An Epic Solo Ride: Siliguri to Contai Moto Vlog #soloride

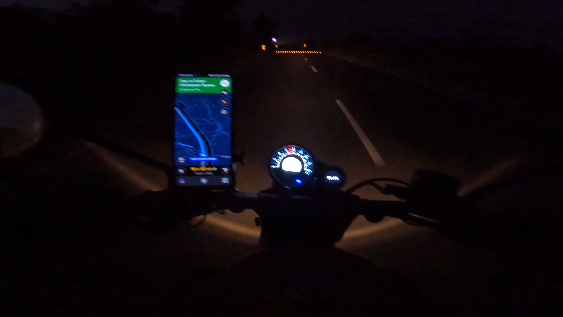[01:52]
ইসলামপুর এখান থেকে দেখাচ্ছে 61। তো ইসলামপুরে দাঁড়িয়ে একটু ব্রেকফাস্ট করে নেবো ভাবছি, কারণ 61 যেতে এখনও 1.5 ঘন্টা হয়তো লেগে যেতে পারে। আজকে আমাদের ফার্স্ট টোল। আগের বারে রাত্রেবেলা এসেছিলাম, কিছু বুঝতে পারিনি, সাইডে পুরো চা বাগান, মানে অনেকটা বিশাল চা বাগান।
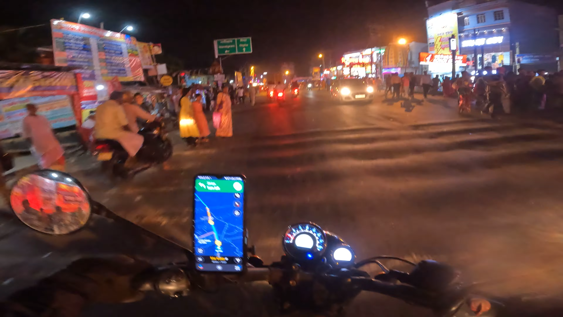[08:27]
ও এখান থেকে বাম দিকে বেরিয়ে যাবে নন্দীগ্রামের দিকে, আমি এখন যাব কাঁথি। ওই তো কাঁথি আমাকে এইভাবে ওয়েলকাম করছে 2 মাস পর।
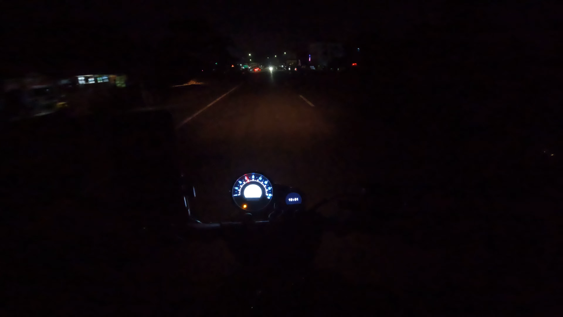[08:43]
সো ফাইনালি কাঁথি ঢুকে গেছি, আজকের মতো রাইড এখানেই শেষ, আজকের একটা লম্বা রাইড কমপ্লিট করলাম আমরা, একদম 750 কিলোমিটারের রাইড। আজকের রাইডটাতে বেশি জার্নি হয়নি মোটামুটি আমার,